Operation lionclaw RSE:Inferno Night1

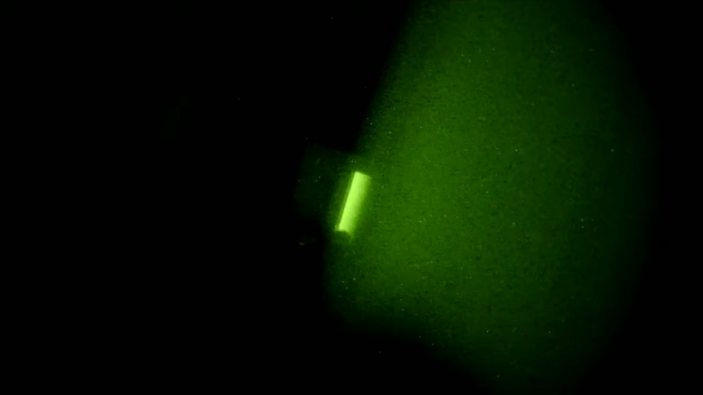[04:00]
There's a heat signature down here.
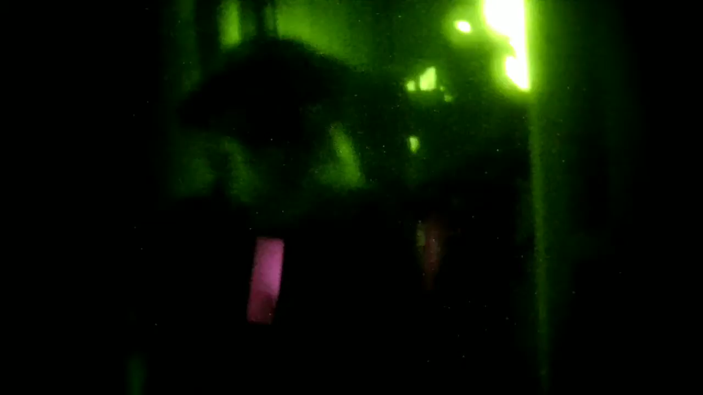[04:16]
There's a heat signature down here. I see someone's head.
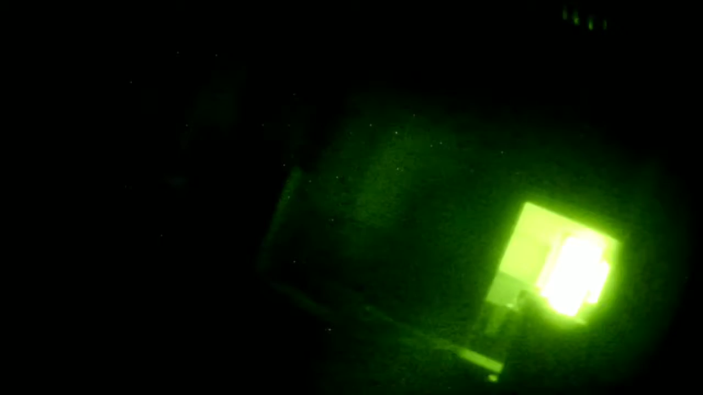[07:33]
Oh, I can't see that. I got thrown.
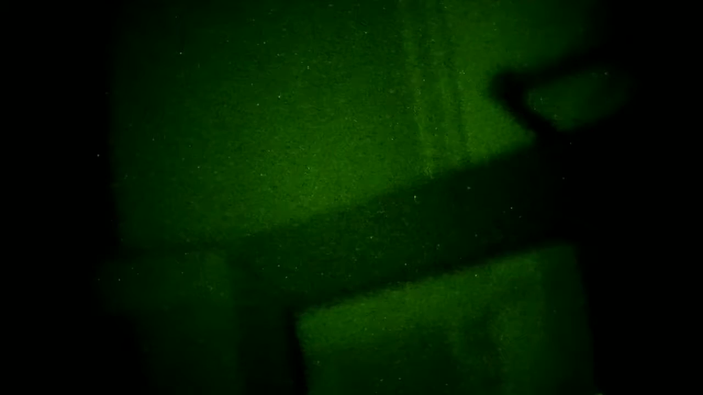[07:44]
They were probably just the dead people. I saw someone walk to the right.
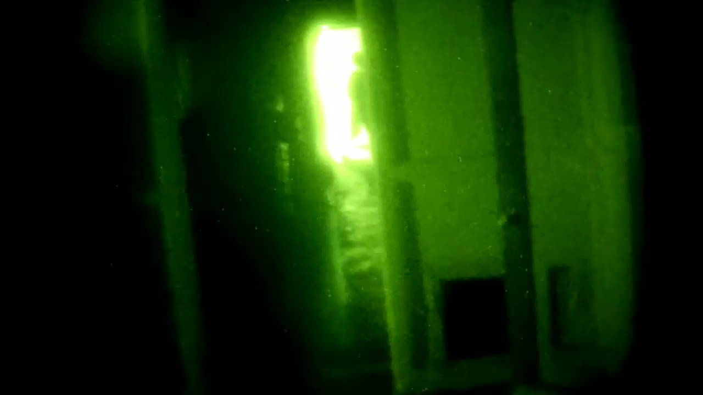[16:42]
What was that? Oh no! Oh, lens protector.